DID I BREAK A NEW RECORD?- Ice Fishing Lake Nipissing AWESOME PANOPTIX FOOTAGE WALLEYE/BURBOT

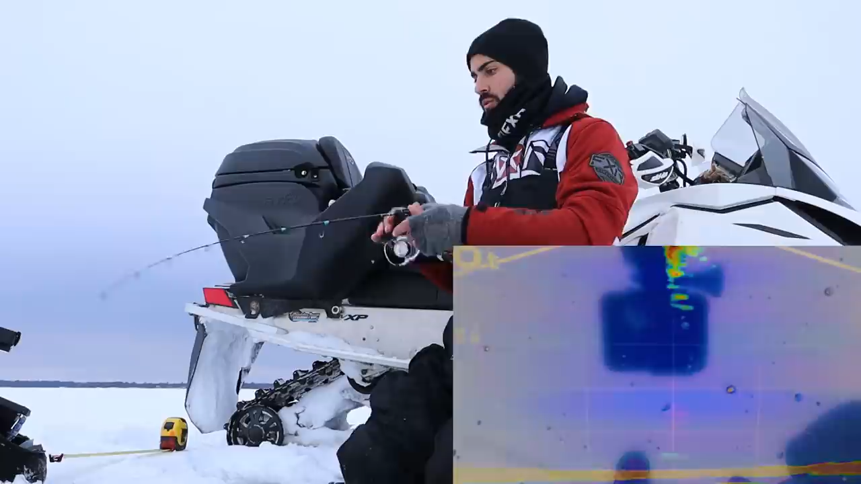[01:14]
We're gonna just lift up a foot or two, and just wait. Here's another one coming. Here he comes. I'm on again. Oh my goodness. What in the world is happening right now? It's like perch fishing for freaking walleye, literally. Not big, but damn, the school is here.
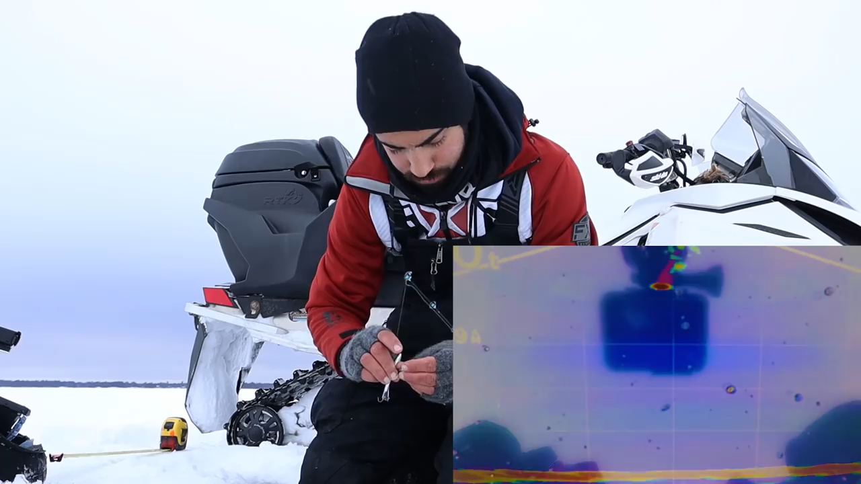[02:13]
And it's driving these walleye nuts. So, basically what we're using, tip of the jig head or minnow head, and we're dropping down. See if we can get another one to come by. Get these minnows here, drop it down. Is that a fish or is that a
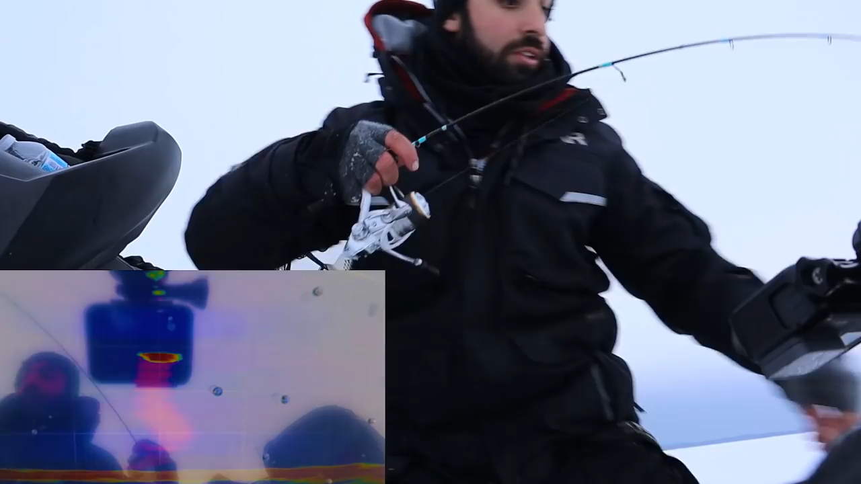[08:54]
That might be another keeper. That might be another keeper. We're on a mega school.